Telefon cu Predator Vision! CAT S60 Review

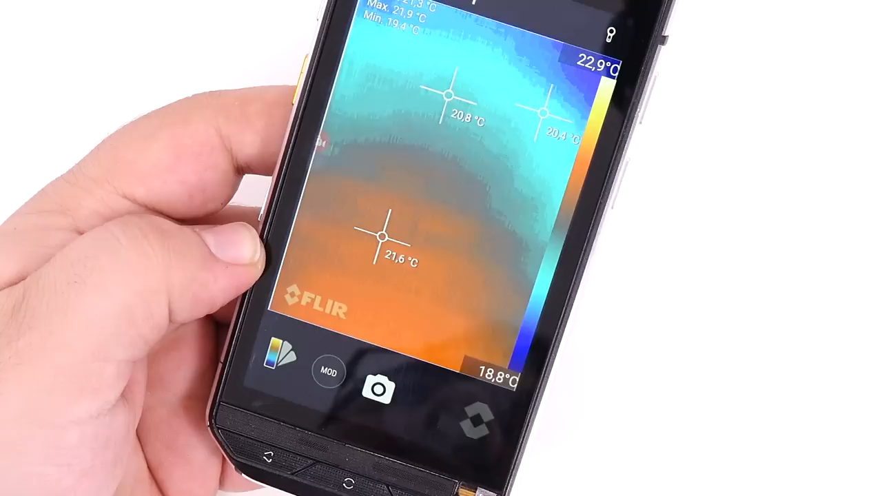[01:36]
On screen: scale top 22.9°C, scale bottom 18.8°C
Un fel de Predator Vision poziționat deasupra camerei normale de 13 megapixeli.